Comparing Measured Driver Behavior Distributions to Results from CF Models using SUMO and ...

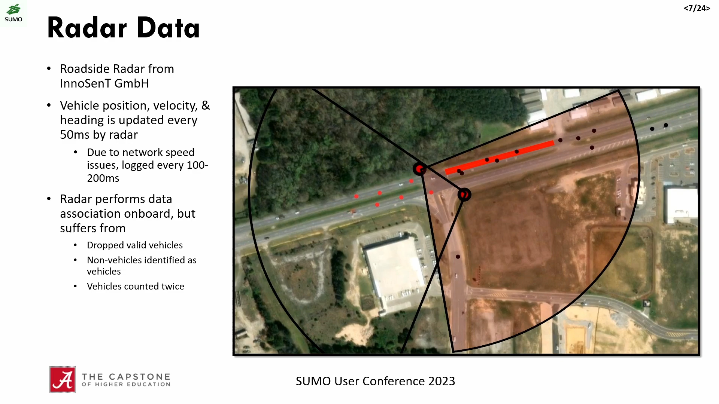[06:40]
So it will frequently drop valid vehicles. There are also non-vehicles that are identified as vehicles. Sometimes vehicles are counted twice. To deal with this, we just implemented for this work some very simple heuristic-based filtering where we're only considering trajectories that pass completely through that red box when we go through our trajectory processing.